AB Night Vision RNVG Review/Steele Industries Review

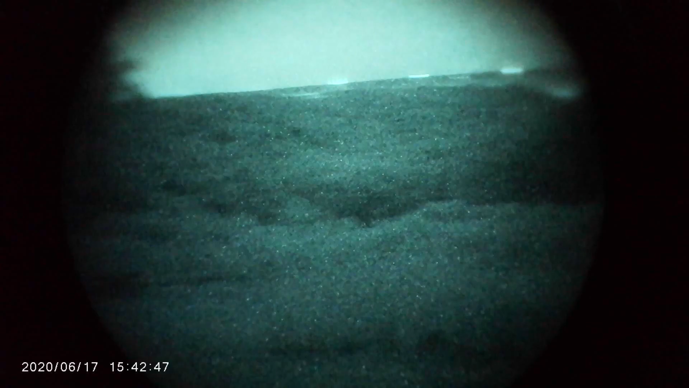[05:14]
That it is. Here's an illuminator. Strength test. That's pretty far, man.
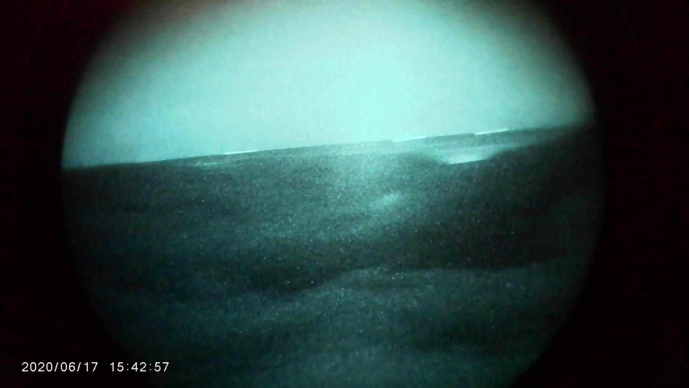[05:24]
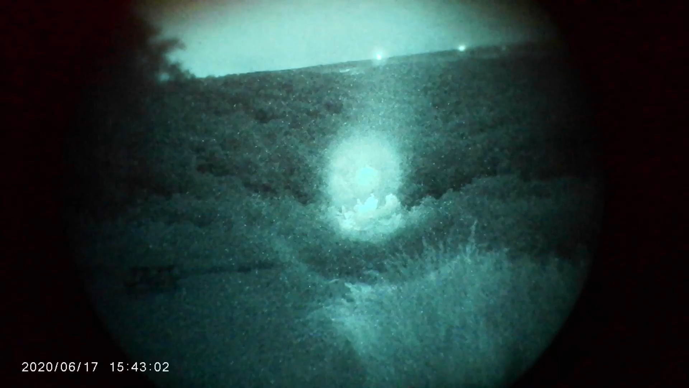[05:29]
It's at least like 100 yards. That's pretty crazy.